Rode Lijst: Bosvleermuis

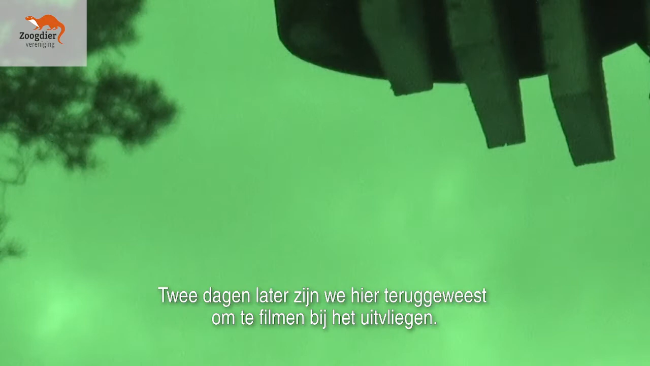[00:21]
Vee dagen later zijn we hier terug geweest om te filmen bij het uitvliegen. We werden toen verrast door 31 uitvliegende dieren. Volgens ons allemaal bosvleermuizen.